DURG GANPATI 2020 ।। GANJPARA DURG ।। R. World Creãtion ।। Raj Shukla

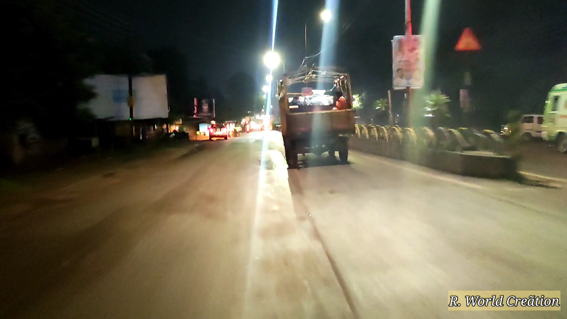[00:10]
तो दोस्तों, हम लोग जा रहे हैं अभी दुर्ग के गंजपारा की मूर्ति देखने, गंज मंडी की।
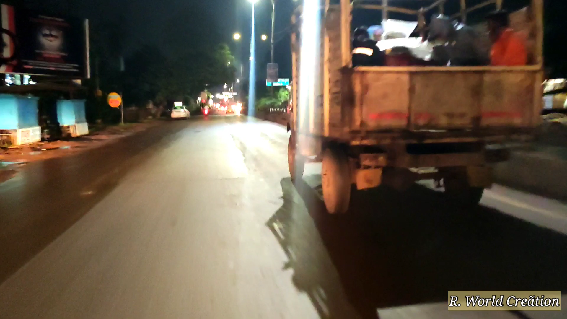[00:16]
अभी रात काफ़ी हो चुकी है, 9 बजने को है, तो पता नहीं पंडाल खुला होगा कि नहीं। चलिए चलते हैं, एक बार देखते हैं।